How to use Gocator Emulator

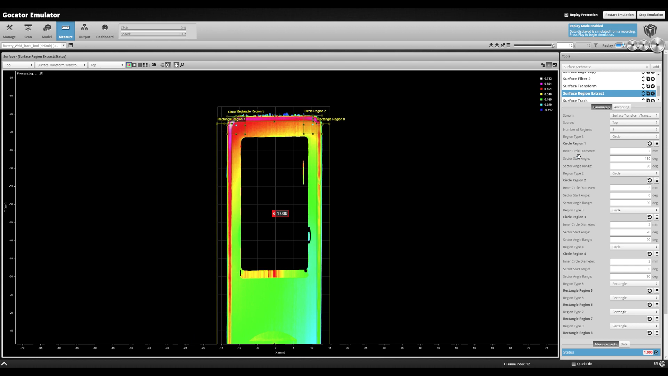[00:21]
so you can explore the smart features and tools or conduct sample testing to develop your own algorithms, all without having a physical sensor.
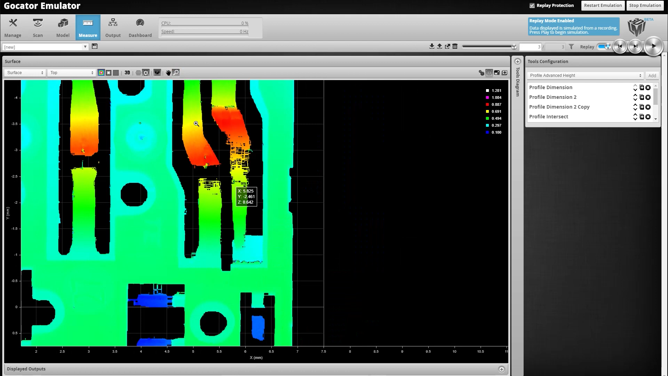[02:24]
The 3D button allows you to navigate around the scan object in 3D space.